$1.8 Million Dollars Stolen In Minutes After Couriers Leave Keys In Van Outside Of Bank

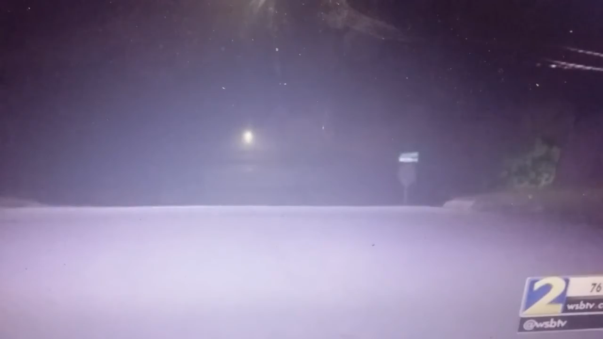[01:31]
Then later that day, the DeKalb County Marshals Unit found the van ditched in this neighborhood up the street. But the suspect and the money were gone. I thought that with those type of vans, they always leave someone behind for the protection of the van.